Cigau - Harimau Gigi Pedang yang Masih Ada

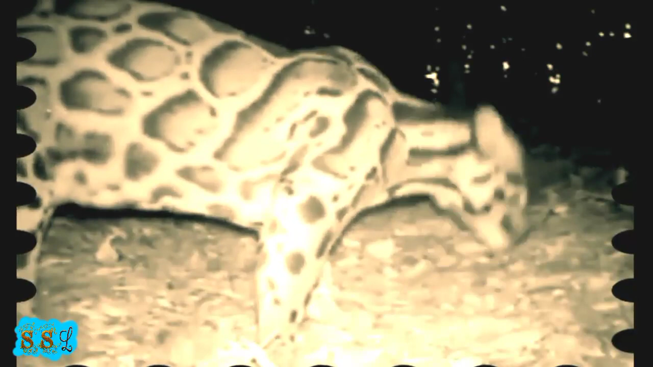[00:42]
Namun masih ada satu lagi hewan misterius yang menyerupai harimau dengan ukuran yang lebih kecil